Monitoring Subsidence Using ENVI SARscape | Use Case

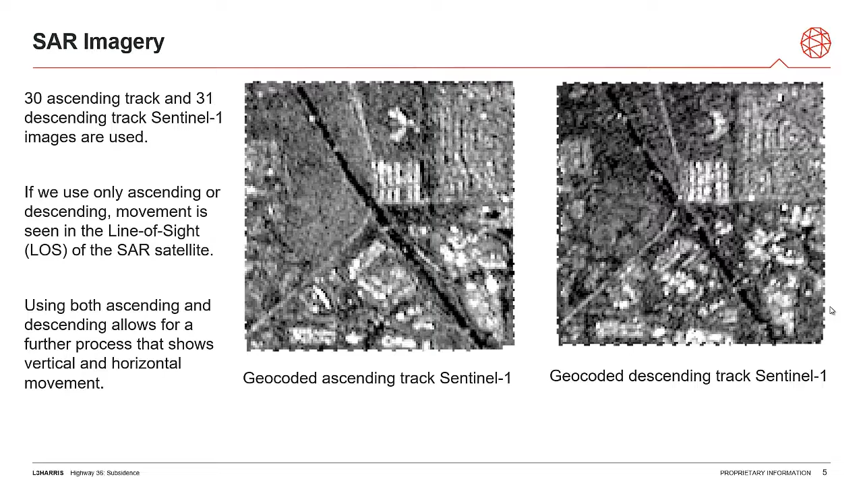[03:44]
If we try to use this kind of process on just one side, so like only using ascending, we will only get imagery from the line of sight of the satellite itself, which will be explained more in the next slide. However, if we combine the two, we can get true vertical movement out of our images. Here's what I mean by satellite line of sight.